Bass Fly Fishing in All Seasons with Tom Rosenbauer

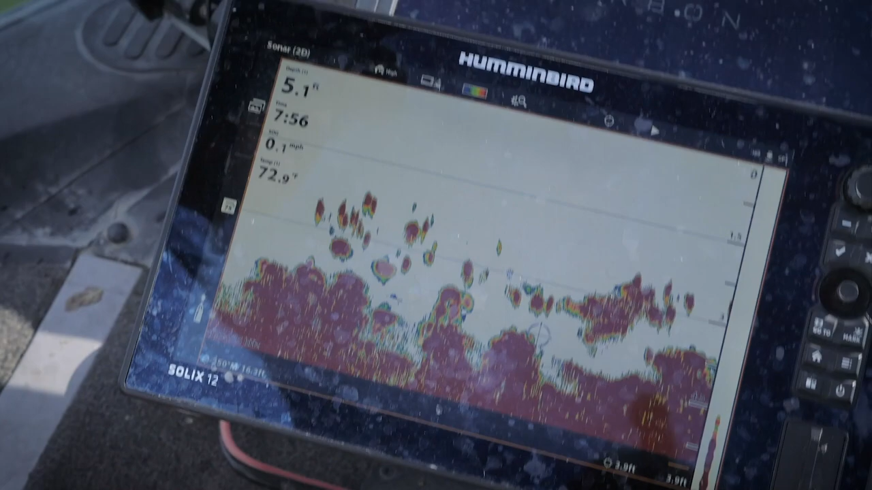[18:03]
On screen: depth 5.1 ft, speed 0.1 mph
If you don't see any surface action but spot bait fish schools on your sonar,